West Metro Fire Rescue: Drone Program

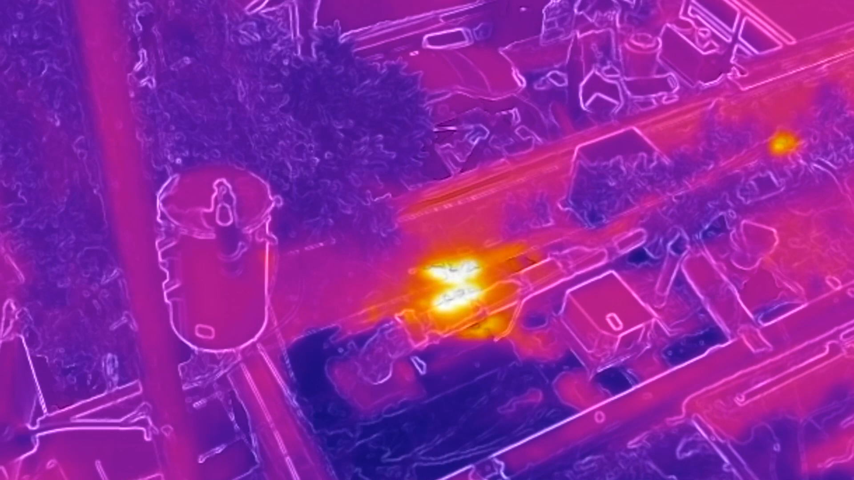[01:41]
we could see that there were a couple pieces of the tree that were burning, but the roof of the building itself was not.